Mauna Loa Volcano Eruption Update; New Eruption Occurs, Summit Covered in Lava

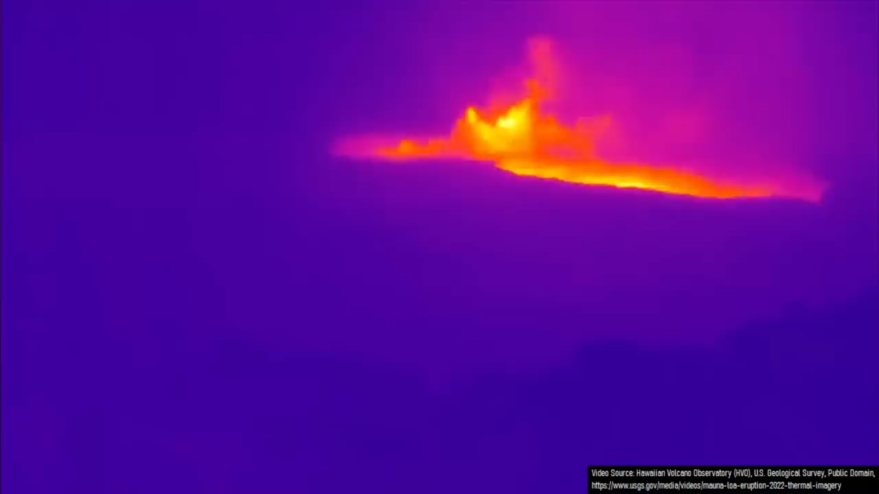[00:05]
the first eruption of the Mauna Loa volcano in Hawaii in 38 years began.
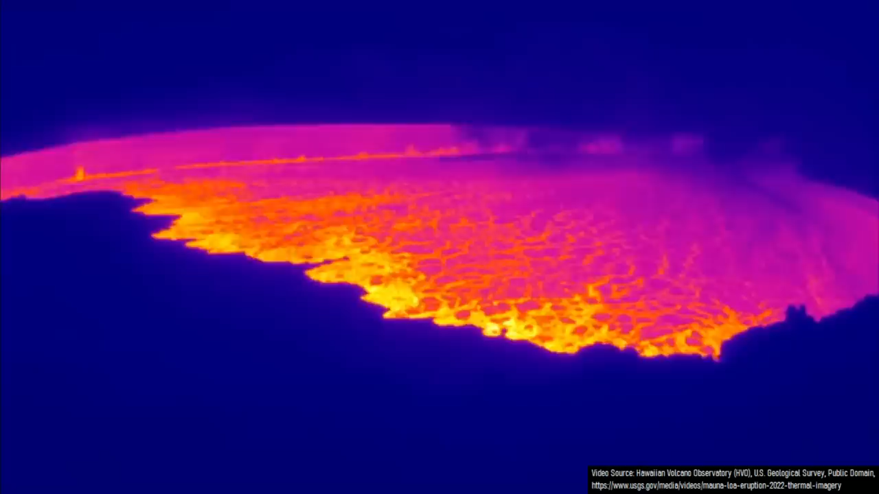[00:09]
This eruption began with an explosive event as the intruding magma interacted with groundwater in the summit caldera, which flashed to steam and produced a series of explosions.
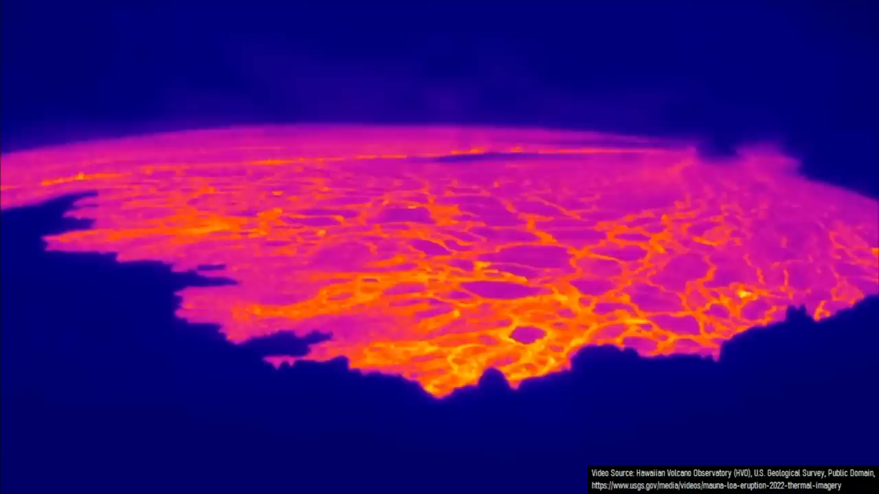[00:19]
Lava soon was ejected onto the surface within Mauna Loa's caldera via a lengthy fissure,